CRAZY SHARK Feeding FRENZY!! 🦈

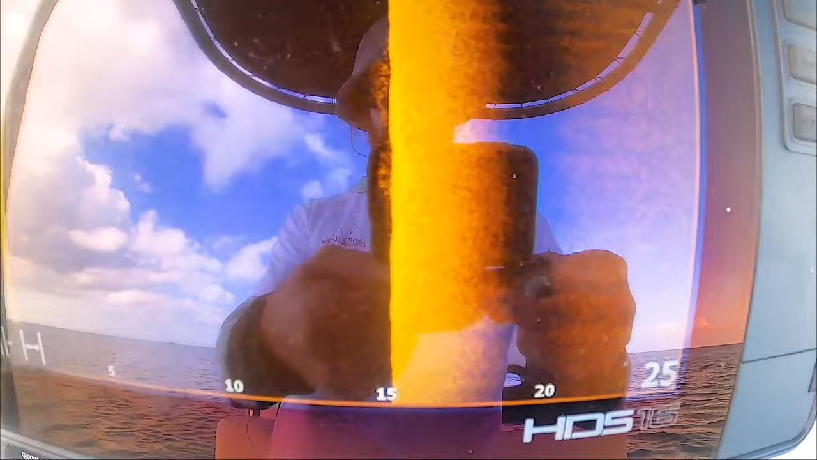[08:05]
Right, there's a bit of life down there, a bit of a lump there.
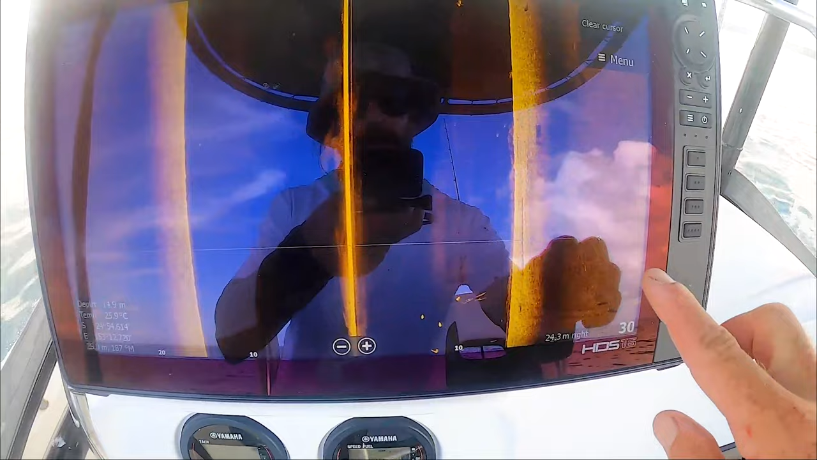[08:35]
Well, I don't know if you can see that, that's a perfect shark.
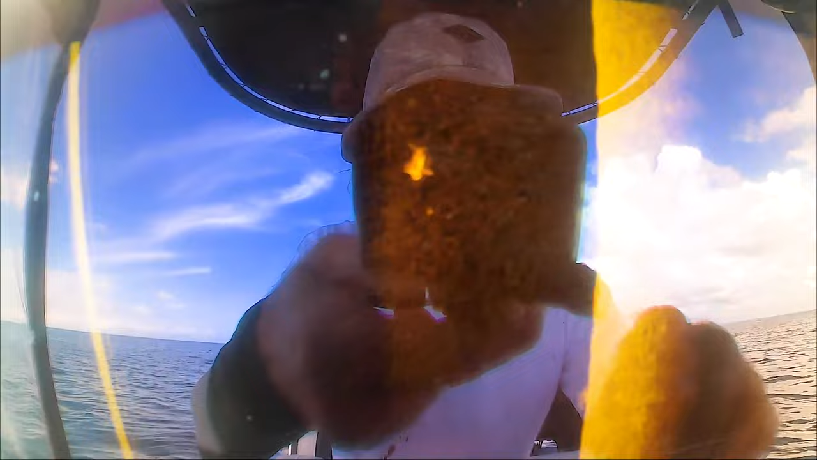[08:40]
That's another really big shark.
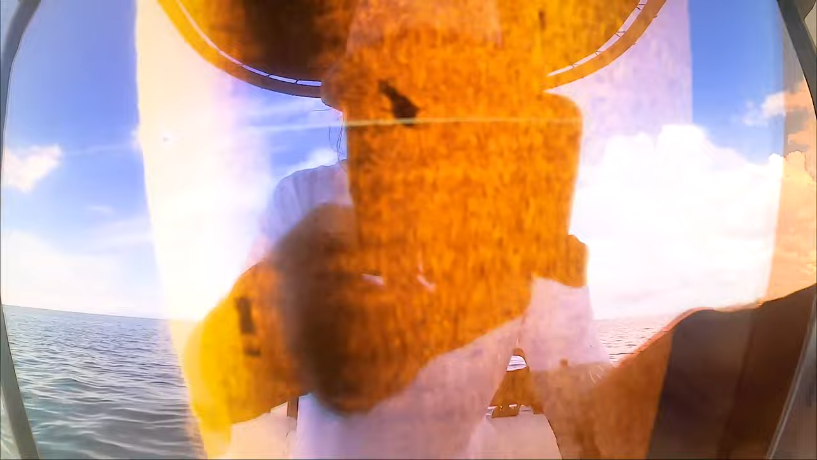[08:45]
We scroll back.
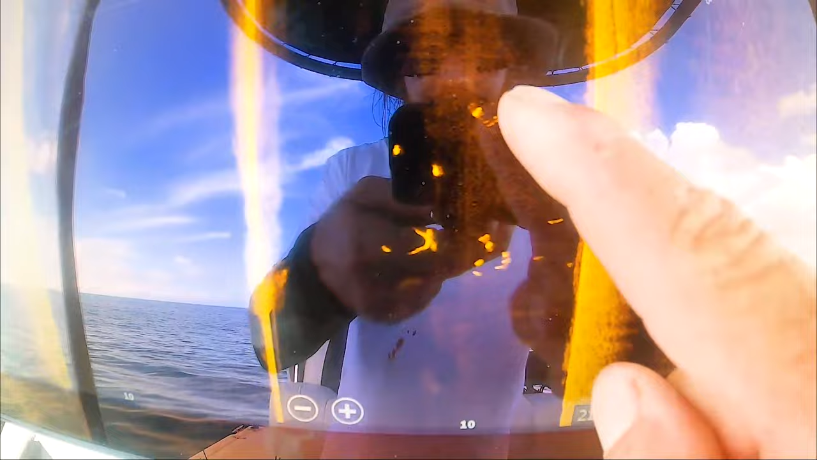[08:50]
1, 2, 3 sharks. 4 sharks. I don't know whether they're tearing into something there.
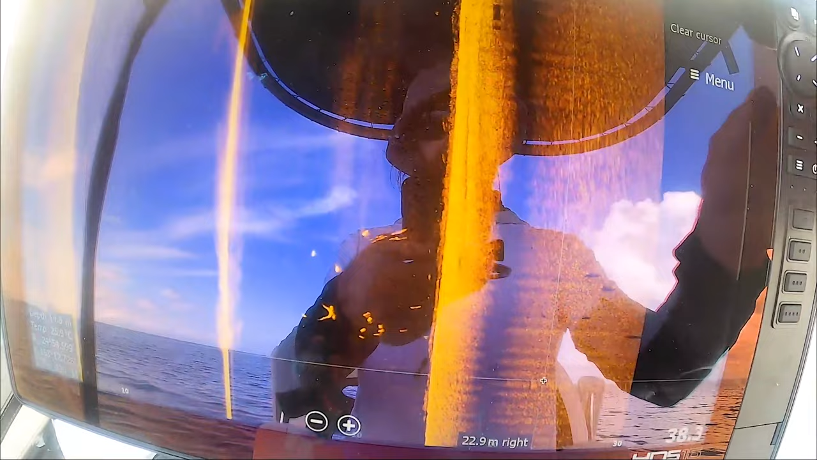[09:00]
There is no way in hell I will get a fish past any of them.
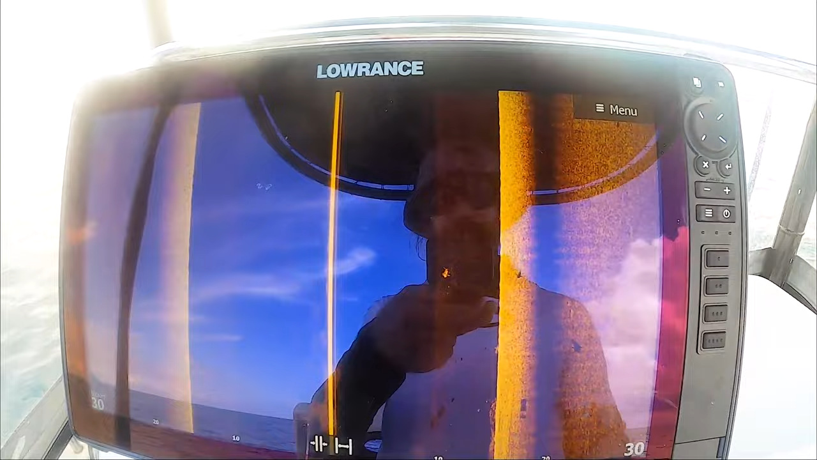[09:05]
So that spot's cooked. And as you can see, so many freaking sharks here for some reason.
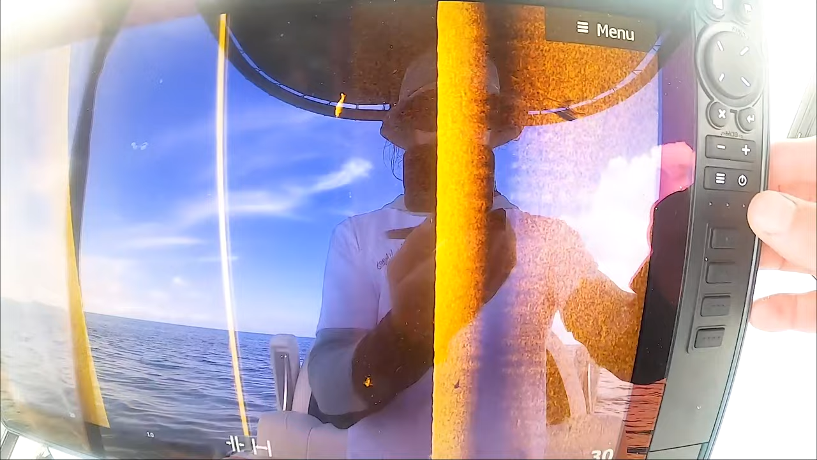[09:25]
That thing is huge. That's like, and he's just gliding up to the boat too.